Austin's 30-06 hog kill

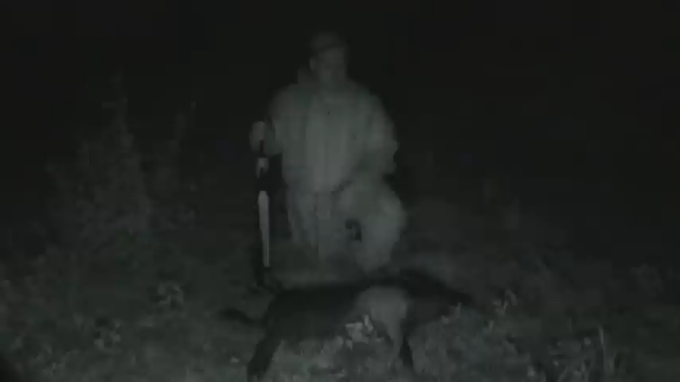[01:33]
This is my second YouTube kill. I used my trusty bolt-action 30-06. Using a soft tip round. Reach out and touch something with it. This is a perfect little meat hog. Real pretty. He's got a nice blaze on his right leg. And thank God we weren't sitting out there very long. For a long time. Run on for a long time.